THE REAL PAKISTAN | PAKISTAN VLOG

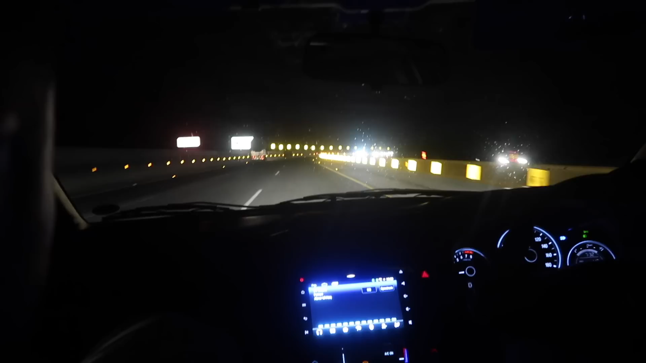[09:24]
It says 30 and he's going 100. By 30, that's not enough.